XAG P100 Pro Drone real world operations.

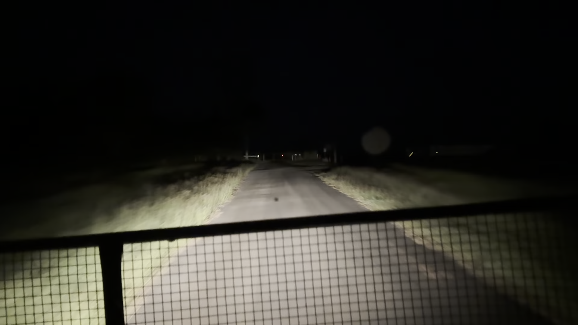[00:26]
As you can see from the footage here, extremely dark at this hour in the morning.